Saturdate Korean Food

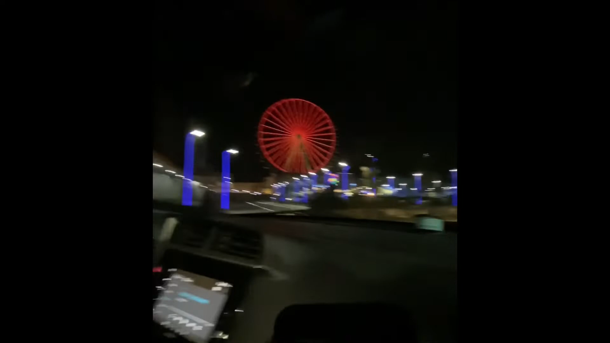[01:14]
So just mo na siya ang area sa Anjo's World. So, okay, kita tag parking area.